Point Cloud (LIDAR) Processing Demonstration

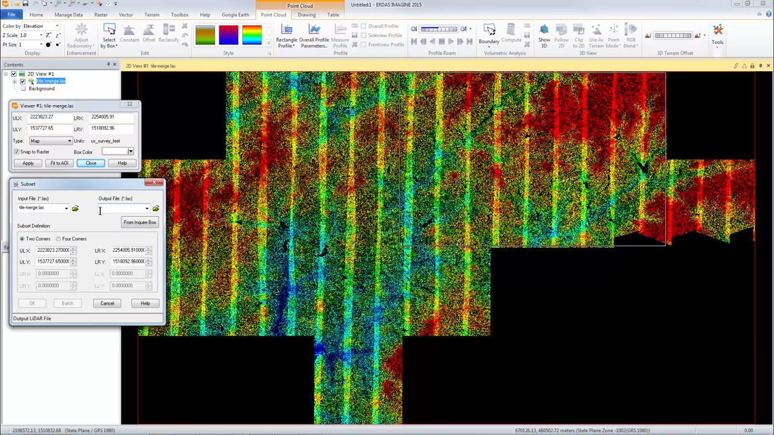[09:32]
In my subset tool, when I hit from inquire box, my upper left X and Y and lower right X and Y's will update. If you watch it, there they go. They're updated. Now I can specify my output file, hit OK, and it'll create a subset of this data set. So I already have that. Just close all of that. So let's open up my point cloud data set again. See, I put it in here.
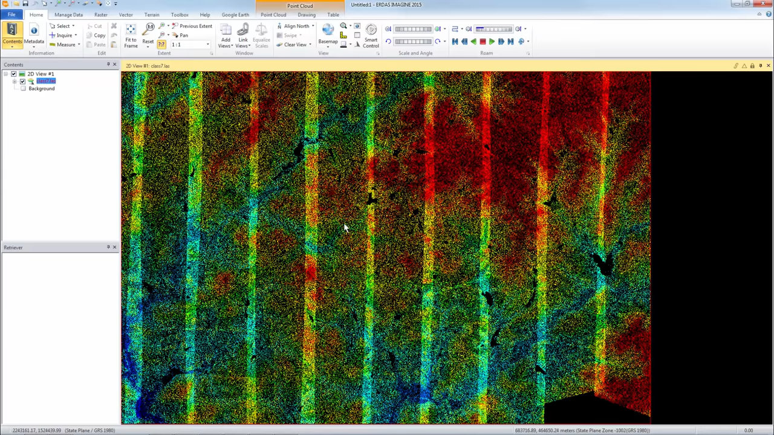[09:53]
So here we are. We have our point cloud data set. It's subsetted to our project area. And just based on the elevation data, I can see my drainage I want to delineate or whatever. To help me out here, I'm also going to right click and hit open raster. In this case, I will be using an ECW. That's a compressed format. This is county ortho photography. So I've compressed it into one.
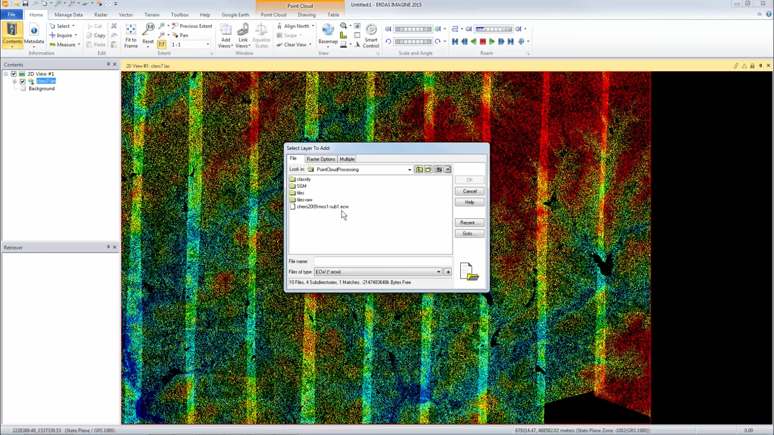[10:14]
And then I've also subsetted it so I can do my project work. So I want to go ahead and select that.
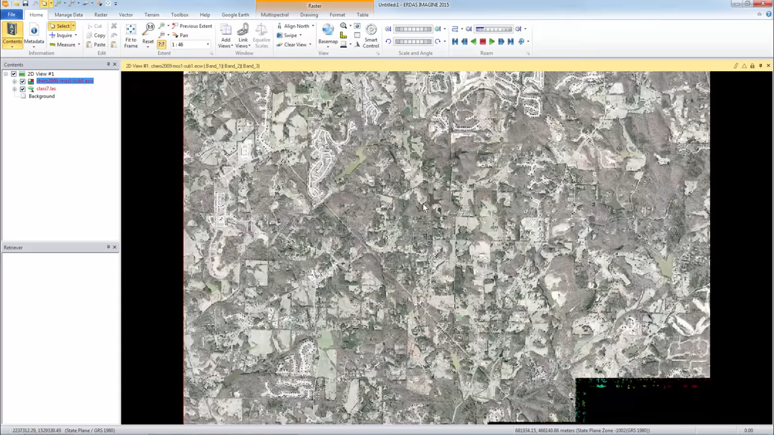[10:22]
It appears on top. So it is over here is move it down.
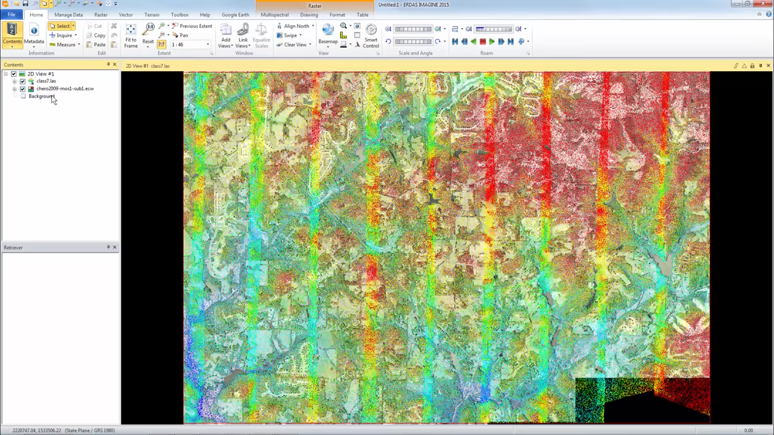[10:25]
Let's go find an interesting area. I like this area right here.
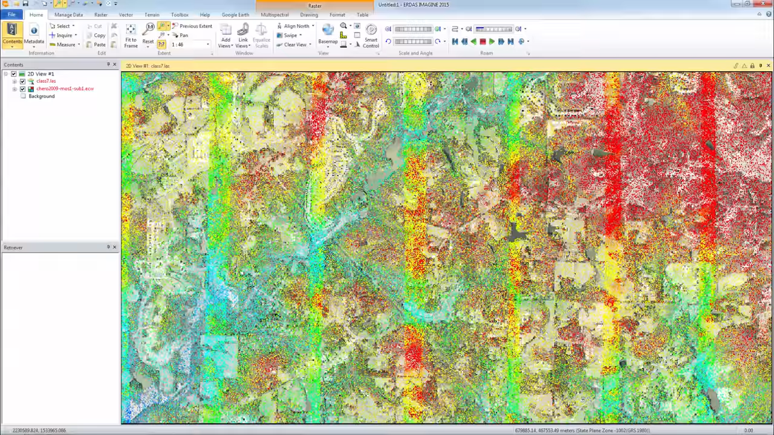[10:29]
This will kind of help me get things set up.
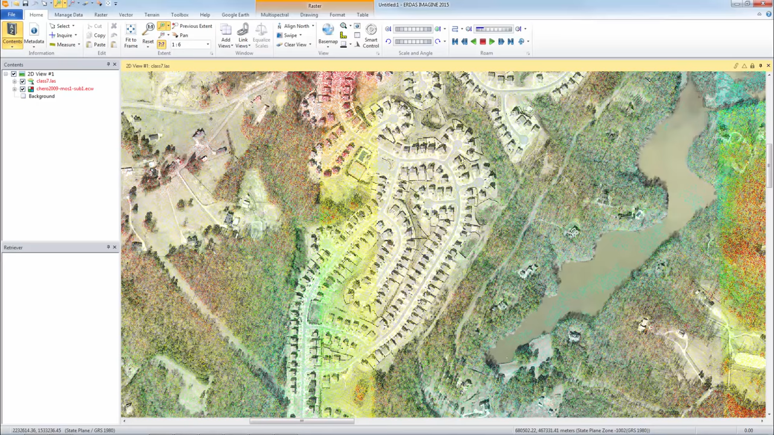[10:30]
So I have some buildings here. Let's see. I want to select my LAS file. Go to point cloud. And I can make them thicker. I can change it so that the intensity. So I get a sense of, you know, everything looks good. And I'm going to do some work. So let's say I am interested in vegetation.
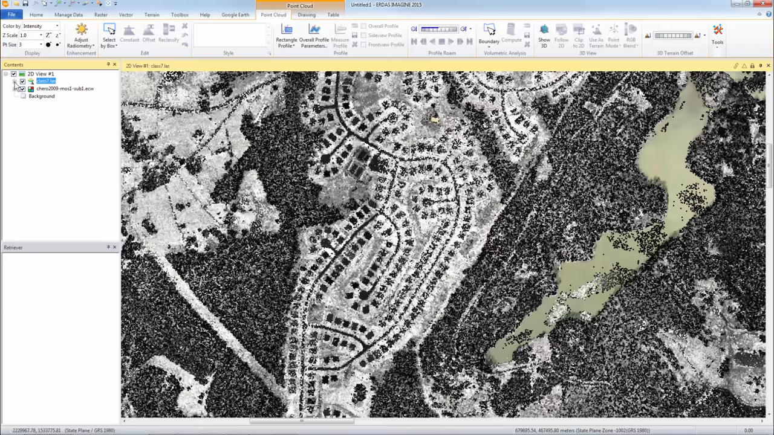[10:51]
Well, as we recall, when I display it by returns, anything after the first return is likely associated with vegetation. So if I turn off my first returns, you can see that all these points are very closely tied to vegetation. You have a few in here, you know, bouncing off the sides of the houses. But for the most part, we have all of our points closely associated with vegetation. If we zoom in here, we can look at this house.
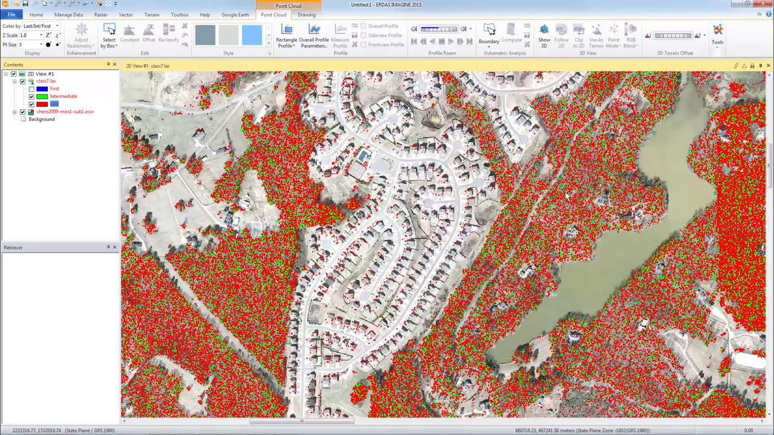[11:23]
There's no points there. So in this case, if I wanted to just extract out these points because I know they're vegetation, I can do that. I have my point cloud file here. I can just go to the filter tool. And from filter, you can go over here to the return tab and say, okay, I want, I'm going to create a new point cloud. And in that point cloud, I want the points that are the last returns and the intermediate returns. If you want to do it differently, you can also select them like this too, all the way up.
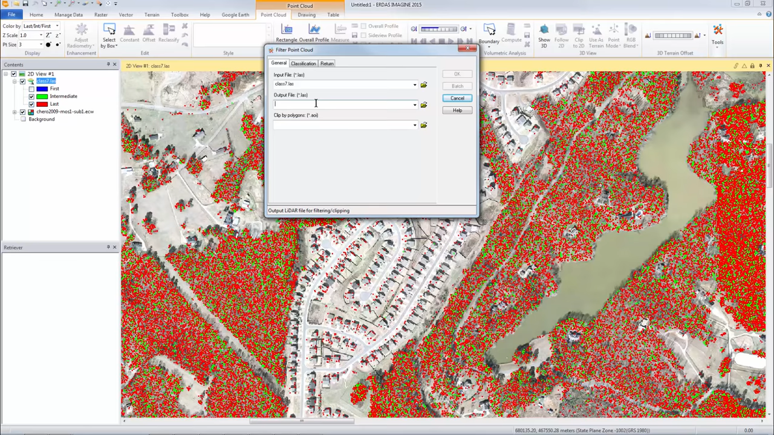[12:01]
So I'm going to name my output file and just hit okay. I could do that. And I would have a point cloud file that just represents my vegetation. So I know where my vegetation is now based on the LiDAR data.
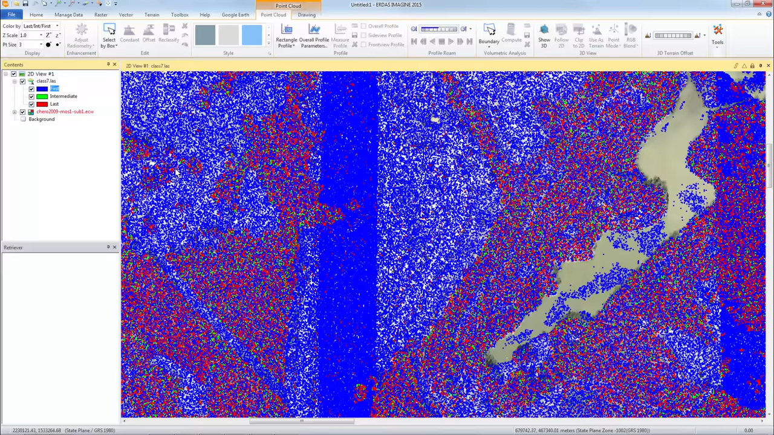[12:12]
Another option is to, I'm going to turn this back over to elevation. Another option here, we can use the classify tool. And using the classify tool, we can take your point cloud data. And you can specify the parameters needed to classify both man-made features such as buildings and then vegetation. And also from here, there will be ground points. So I can set these parameters. If I don't know what something is, I can consult the help page.
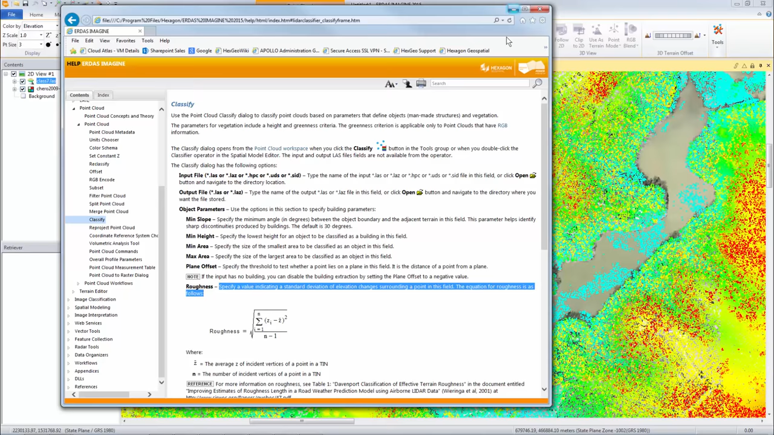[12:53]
And this talks about the classify tool for point cloud. And here, you know, when I first started working with this, I really didn't know what plane offset was. So I could read about it or I didn't know what roughness was. I can read about it. And then the reality is that you would have to run a few processes to see how your point cloud data is going to behave. I mean, if you have really dense point cloud data, you're going to get some really good results. If you have data that's not so dense, then the results just aren't going to be as good. So when you talk to your vendor and they're collecting point cloud data for you, make sure you tell them that you want your point cloud data dense. You'll probably pay a little bit more for it, but you're going to get a lot more for it.
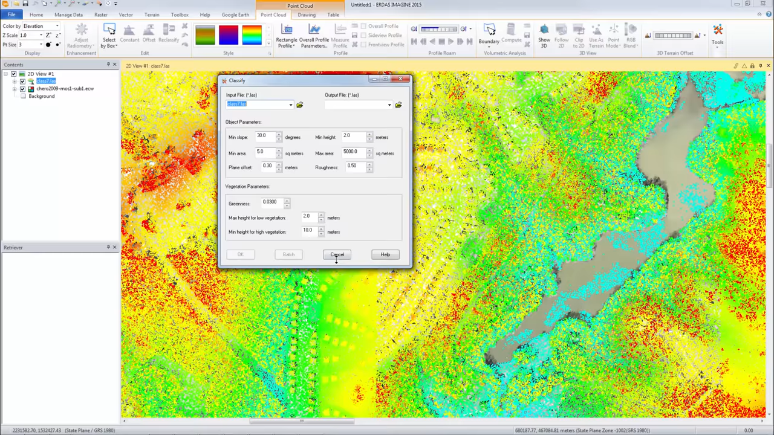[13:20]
So I can run this and I've already done it for this data set. And just to show you what the results would look like. Once you run your classification, you can color by classification. And I can do my drop down here and I can show you the classes.
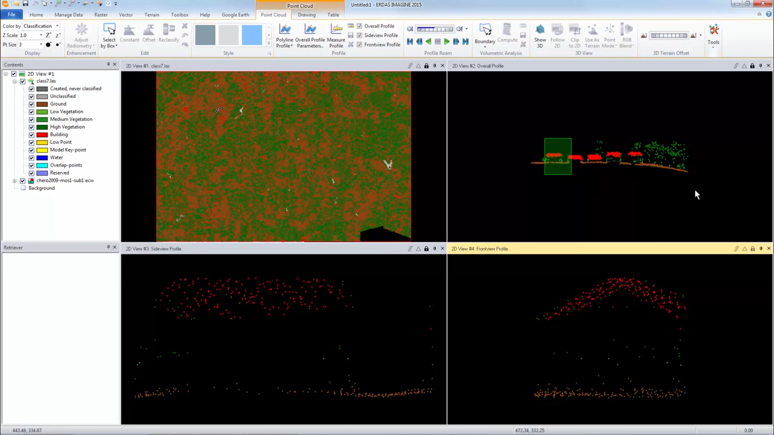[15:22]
You can stop it at any time. And if you wanted to do measuring, you can do that. So I can measure the slope of the rooftop or how high the house is, the roof line is. But you get a good sense of profiling. So you have that capability.
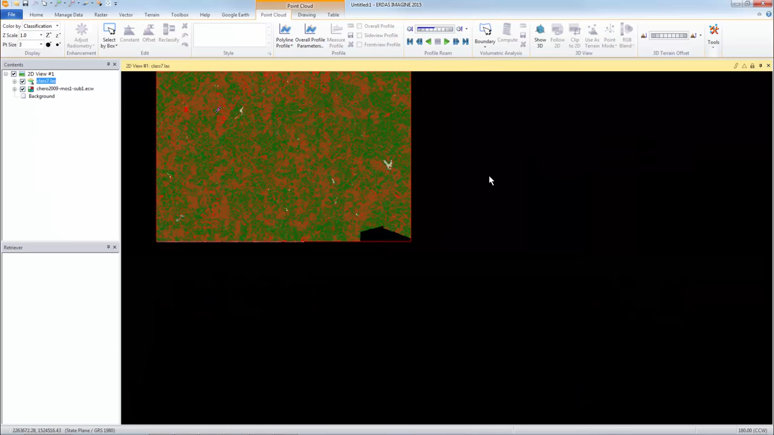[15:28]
Another capability is you have a rectangle profile.
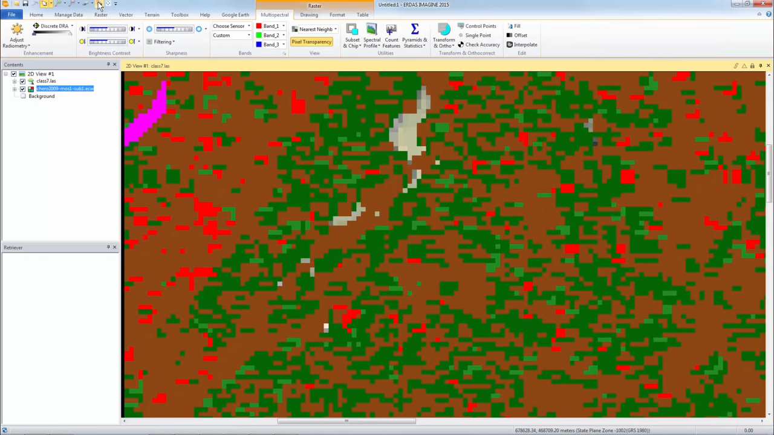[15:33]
So zoom back in here. So another capability you have is a rectangle profile.
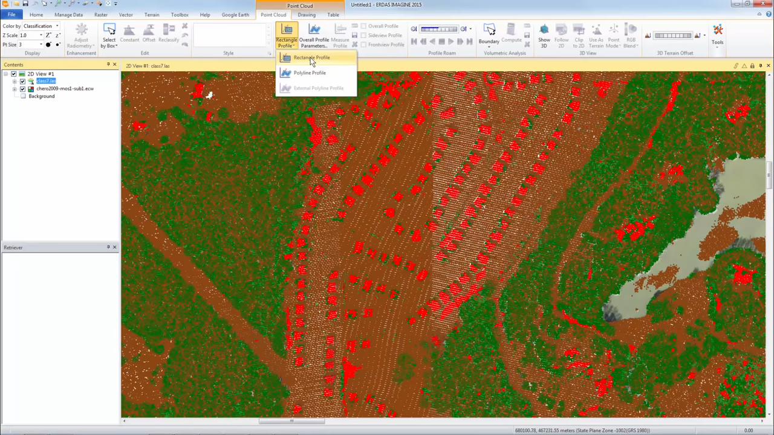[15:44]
So I want to grab my rectangle profile. I'm just going to draw a box around one of these houses here and click in here.
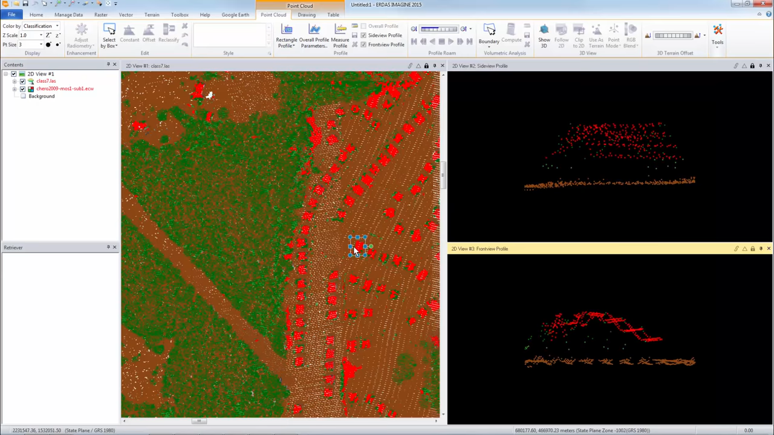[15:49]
Zoom in a little tighter. Just do this so it makes some sense. I'm going to take a little cross section of this roof.
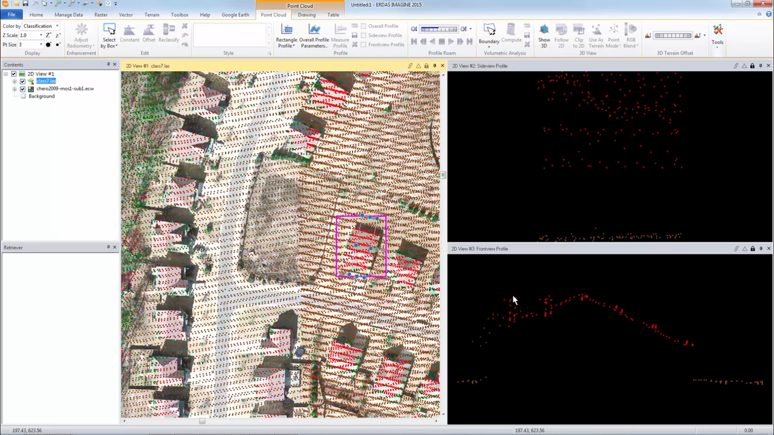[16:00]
So you can see that this roof actually has a couple other pitches on it. The rooftop, the ground. If I wanted to go in and measure this, I could. I can move my profile box around to the next house if I wanted to.
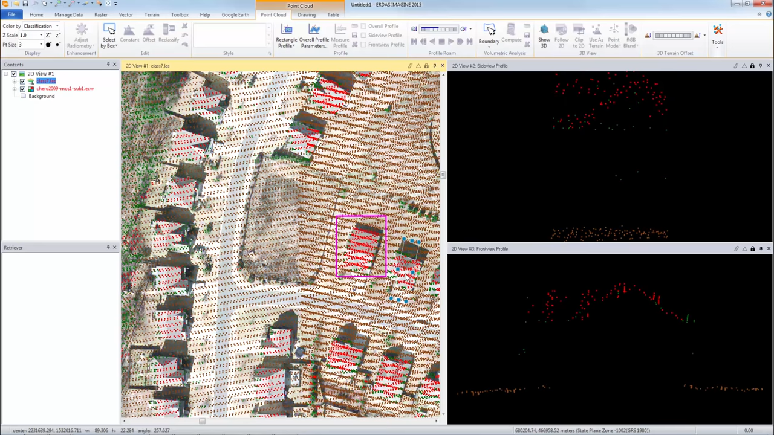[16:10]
If I wanted to come in here and select some of these points that are classified as vegetation, you can select those. All right, real quickly here, I want to show you a few other things before we have to go.